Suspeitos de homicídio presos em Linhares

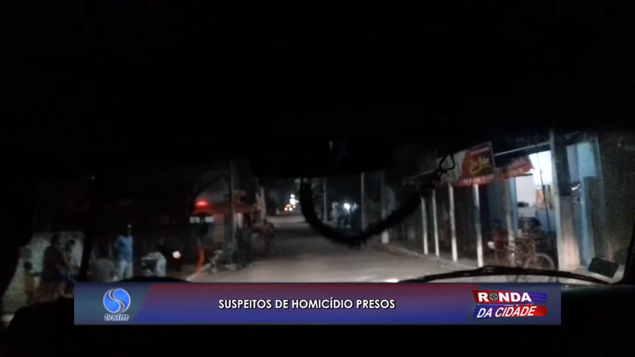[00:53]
Na mesma rua, os policiais encontraram mais suspeitos andando pelo bairro e foram também revistados. A equipe da força tática está intensificando o patrulhamento tático nesta área,